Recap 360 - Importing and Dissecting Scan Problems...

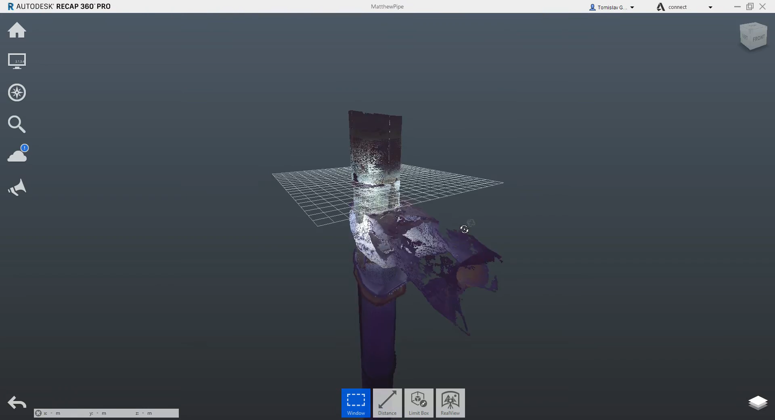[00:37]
It's a scan of the internals
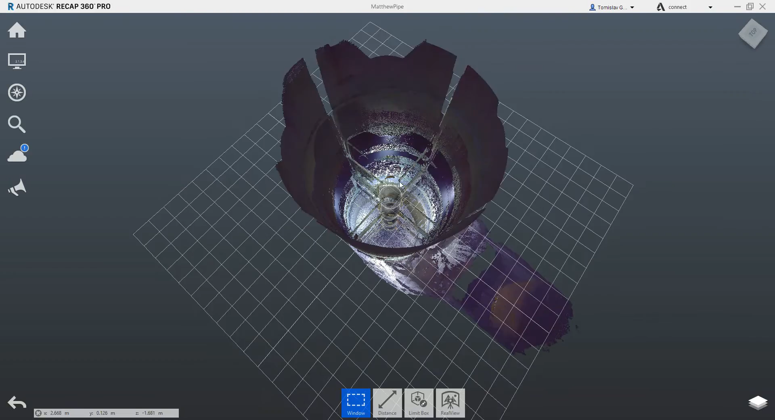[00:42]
of a pipe so if I jump into one of the orbs here you'll see sort of what it is.
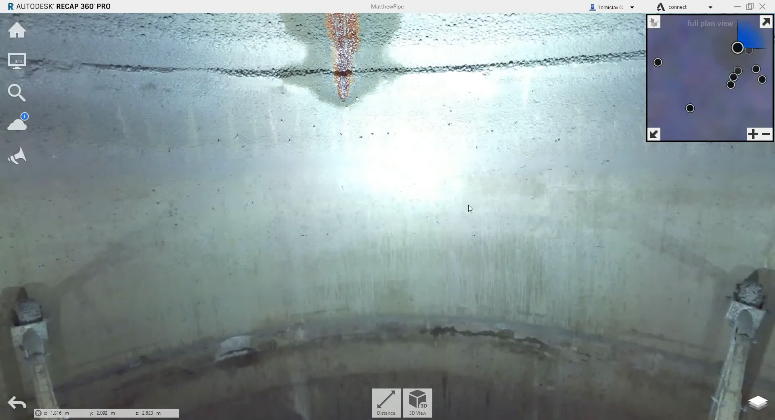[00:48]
So that's all it really was.
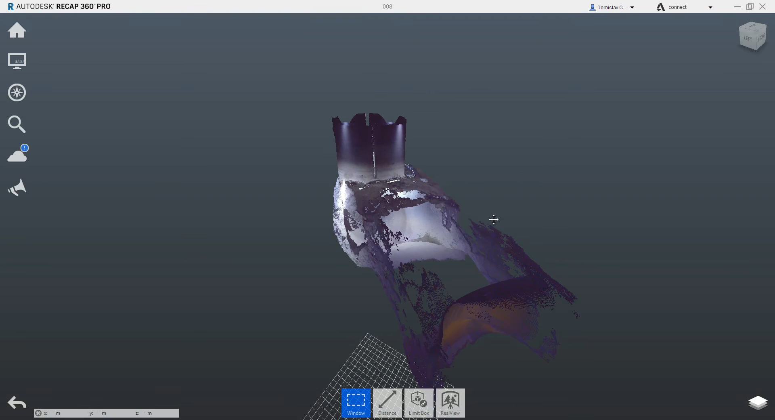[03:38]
I'm not sure on the initial scans but that's basically what we've ended up with.
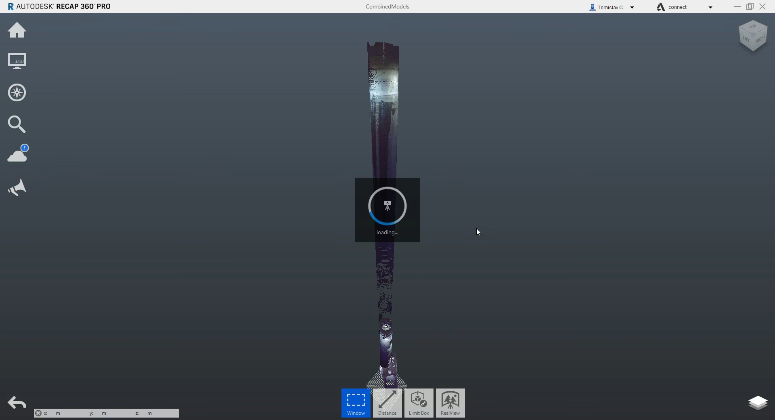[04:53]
It could be correct. The only person that will tell me will be my colleague Matthew. And if he has them then he's gonna know that this was the actual scan. For all I know the scans could have been done at the top of the pipe and at the bottom here.
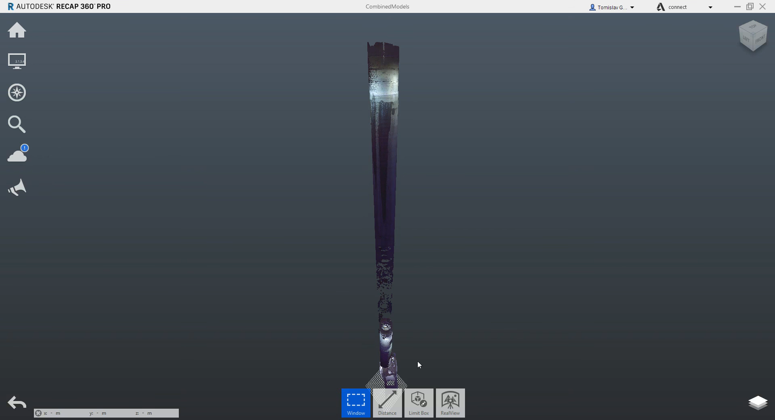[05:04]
And you can see that we've got probably a little bit more information. And it's a little bit neater as well. Now to see where all of those scans are. I can click on the layers button down the bottom right here.
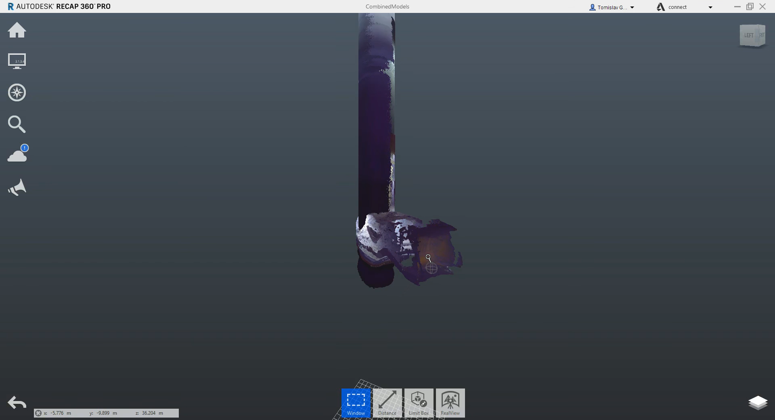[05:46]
We've got scans 7 and 8. So scan 7 looks like it was the bottom of something.
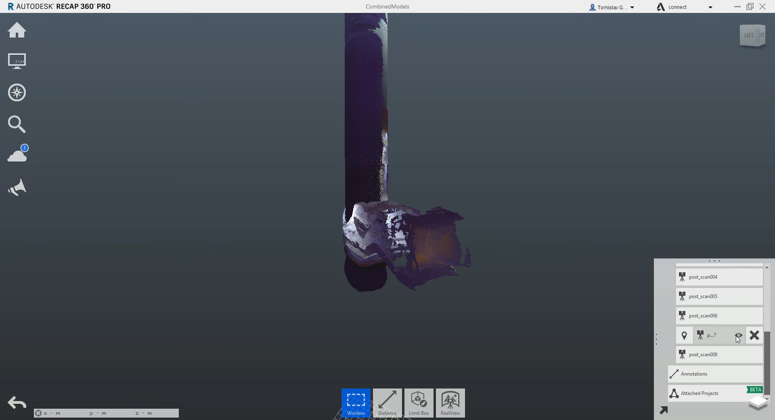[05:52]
Some sort of maybe outlet or whatever. And scan 8 was the top part of it.
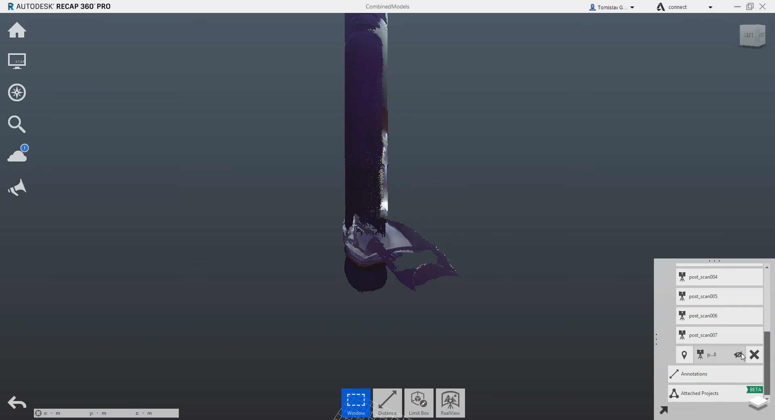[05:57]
So you know we could be on a good thing here. So now that we have it as combined models.